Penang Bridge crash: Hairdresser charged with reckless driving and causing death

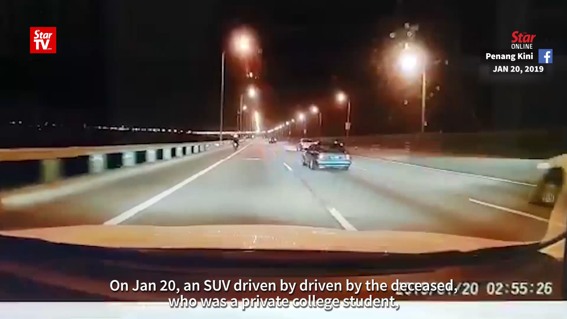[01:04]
On January 20, an SUV driven by the deceased who was a private college student plunged into the sea after another car collided with it at the Penang Bridge.